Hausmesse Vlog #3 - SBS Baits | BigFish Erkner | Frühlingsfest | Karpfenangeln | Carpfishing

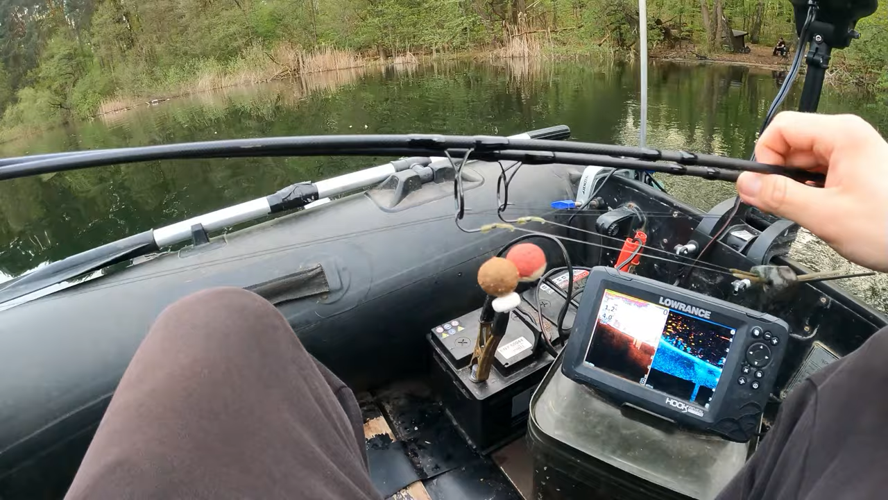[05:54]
Klingeling, eine Route 20er Ace Lobform mit einem Fake Horn und die andere 24er Kokoshell. Also fast wie die letzten Male. Ist auf jeden Fall schön krautig. Ich hoffe, man hört überhaupt was bei dem Autobahn-Sound.
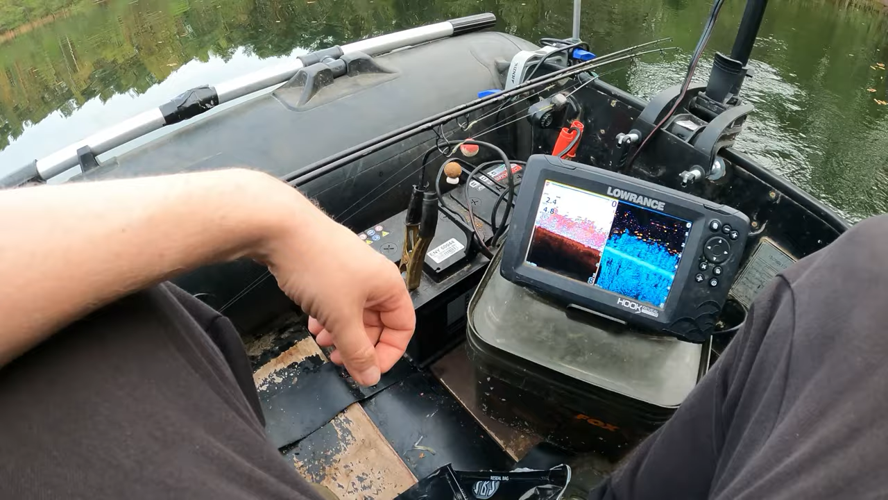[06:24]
-15 Grad Wasseroberfläche. Das klingt eigentlich ganz entspannt. Hier haben wir eine krautfreie Stelle auf jeden Fall. Ich werde auch gar nicht so weit rausfahren. Ich werde einmal eine Runde schauen. Auf der anderen Seite sitzen auch noch welche. Ich gehe davon aus, dass das hier eine ziemliche Badewanne ist.
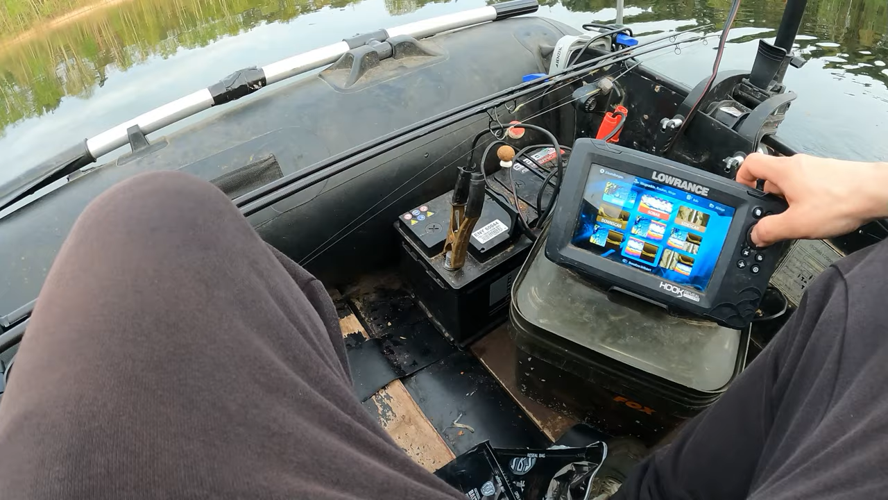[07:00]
So habe ich es gern. Oh, 8,40 Meter. Eigentlich.
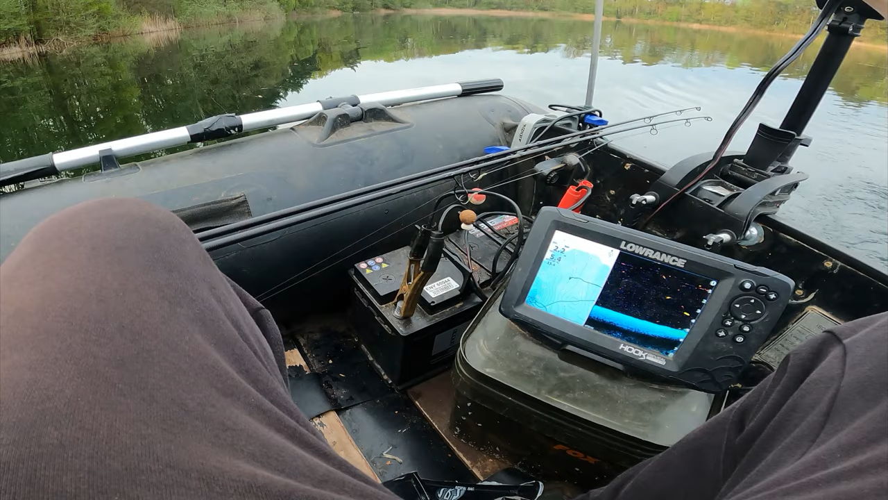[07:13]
So geht also hauptsächlich nach unten. Langsam, hier fängt das Kraut wieder an.